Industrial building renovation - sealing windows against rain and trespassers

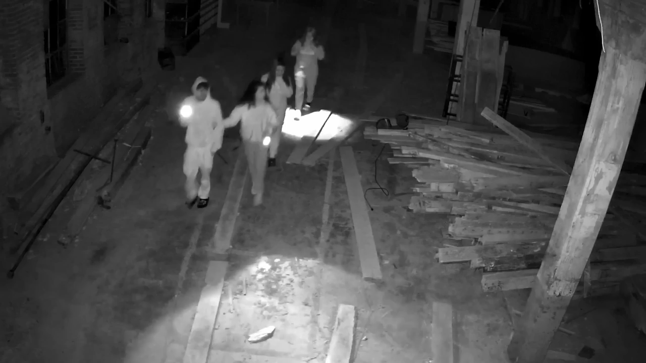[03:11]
I don't know the rest of the words but yeah they're still uh coming in they're doing their exploring thing causing me a bunch of headaches and I'm worried about it because there's you know a lot of liability associated with that.